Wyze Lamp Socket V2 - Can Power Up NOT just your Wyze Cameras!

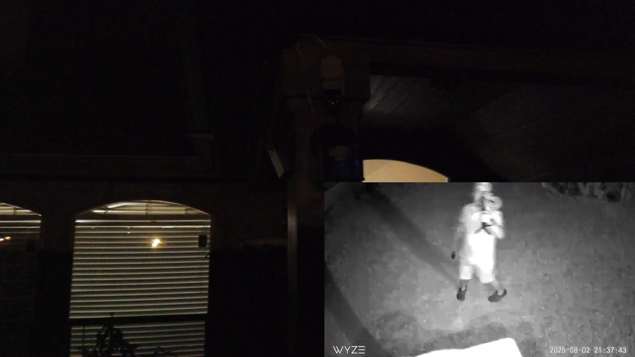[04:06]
Now it's tracking me. It is in infrared night vision mode right now.
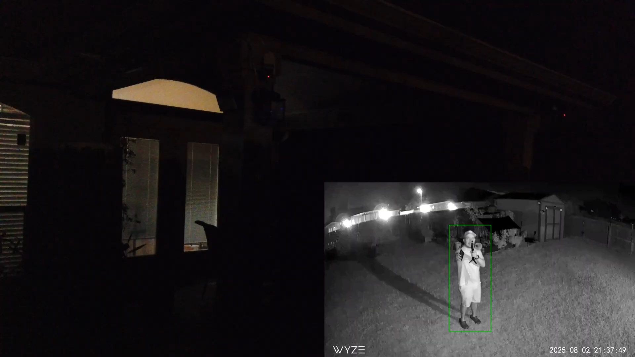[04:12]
And you will see the light will turn on just like that. A little bit delay on lighting up and a little bit delay in notification too. And because it is in auto night vision, I am still in infrared night vision though. If you use dusk to dawn, then there will be ambient lighting.
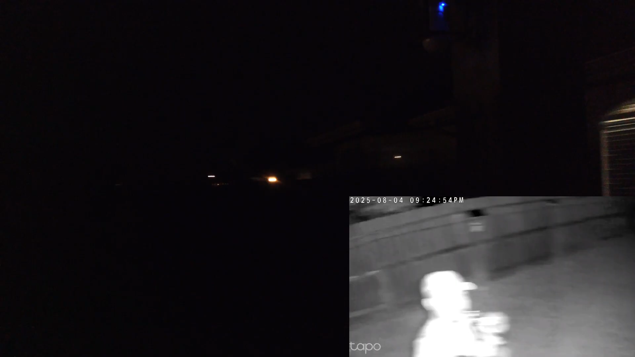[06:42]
There you go. That quick. And I got a notification too. That's even before the lights of the camera turns on.
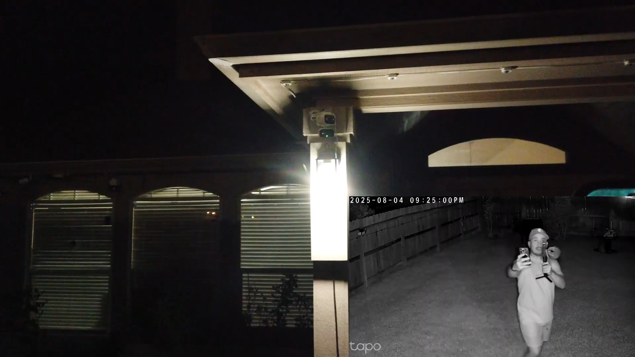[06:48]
I know the camera has a delay in. Well, I guess it's not going to turn on anymore because there's a light.
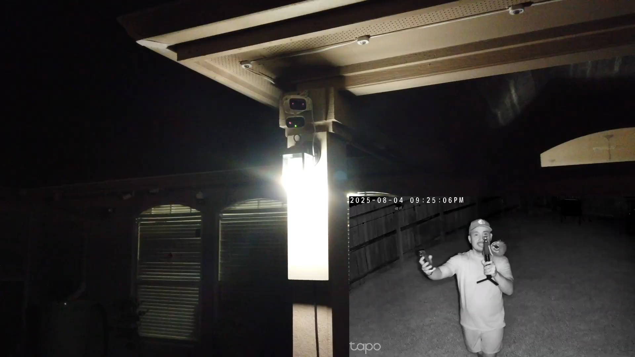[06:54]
And this is what it looks like.